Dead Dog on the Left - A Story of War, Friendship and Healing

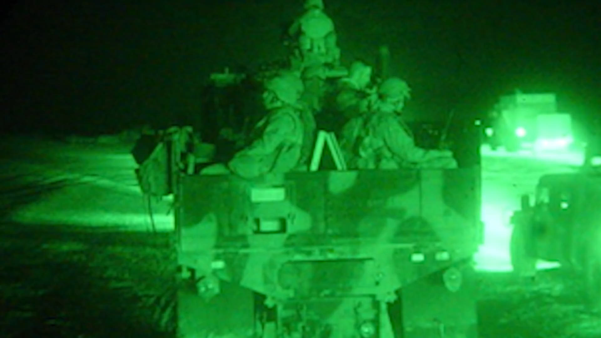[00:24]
It was really late at night, and we were going down a road called IED Alley.